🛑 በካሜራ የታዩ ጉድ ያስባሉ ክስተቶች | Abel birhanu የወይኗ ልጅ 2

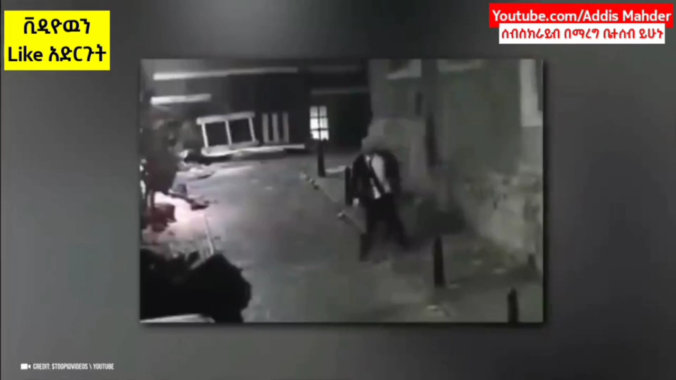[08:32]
ይህ ሰካራም ቤቱ እስኪደርስ ያለውን መንገድ እየደነሰ ለመሄድ የወሰነ ይመስላል።